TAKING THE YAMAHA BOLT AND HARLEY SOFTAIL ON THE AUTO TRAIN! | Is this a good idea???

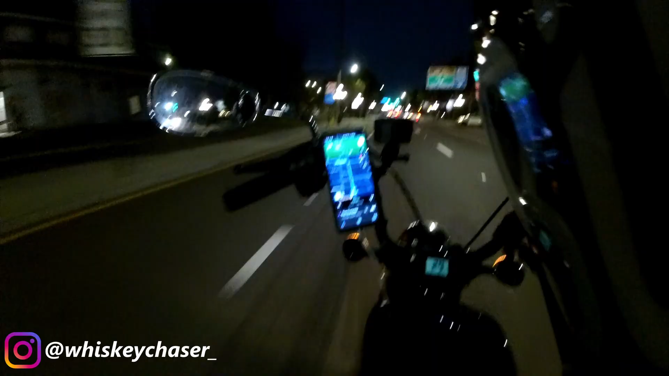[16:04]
All right, those of you who have seen the videos before will definitely be recognizing where we're at. Hey, is this Ebor? This is Ebor. Hey, Ebor! Hey, what do you know? We gotta make a turn up here. Well, we're turning right here. Okay. This is 7th Ave. Love that.
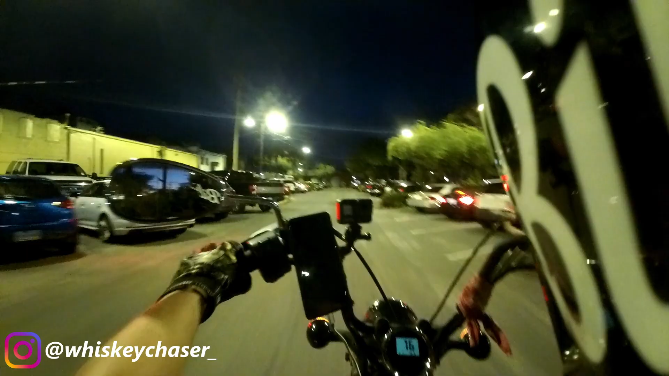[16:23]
All right, you get to park in the paid parking area, but guess what? It's free. Why is it free? Because you get to come over and park in the no parking zone. I'm very confused. You mean where the motorcycle is? Yeah. You mean the thing that I see on all the videos all the time?